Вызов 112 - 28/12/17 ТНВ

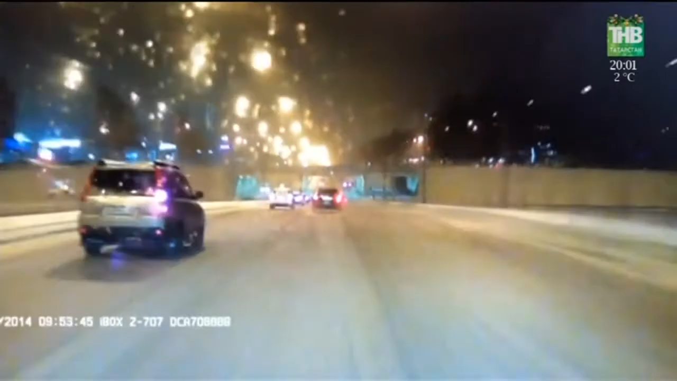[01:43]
Как видно на кадрах, форт с людьми в салоне притормозил на остановке. Когда пассажиры стали выходить, маршрутку врезался ВАЗ-2110 под управлением 22-летнего водителя.